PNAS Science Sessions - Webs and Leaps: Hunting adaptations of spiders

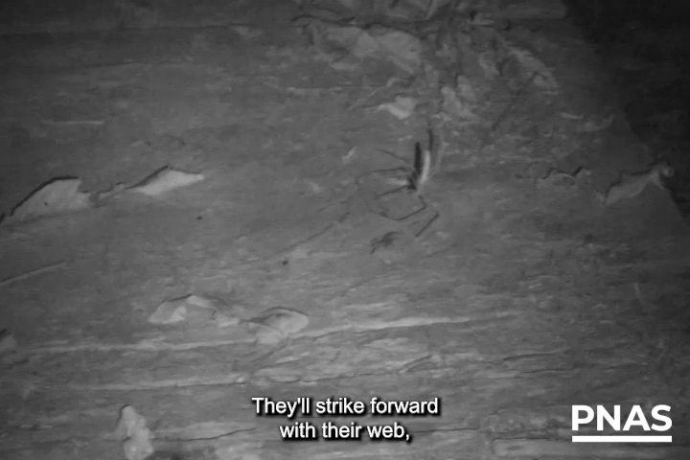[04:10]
They'll strike forward with their web, and they'll catapult their net on top of prey items walking beneath their frame.
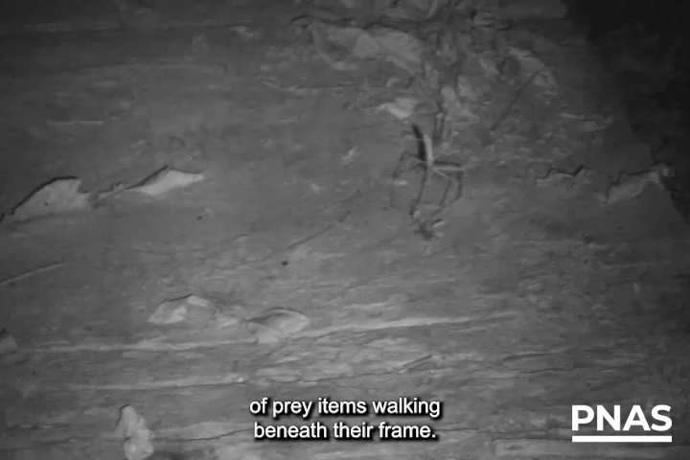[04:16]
When these spiders are catching things out of the air, they're usually catching things that are actually behind them.
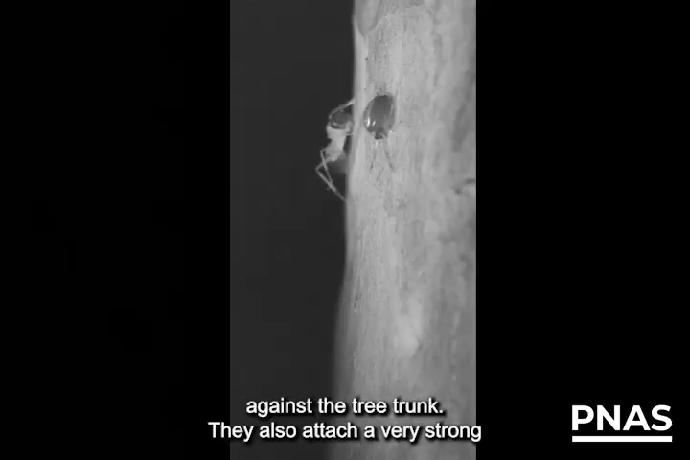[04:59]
They also attach a very strong and adhesive line of silk.